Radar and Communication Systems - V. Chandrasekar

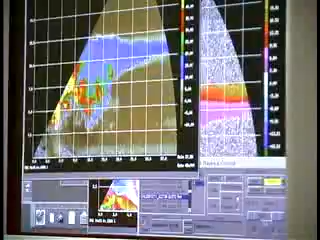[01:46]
X-band is at a higher frequency, which is about 10 gigahertz, and as a result, the equipment is smaller and cheaper.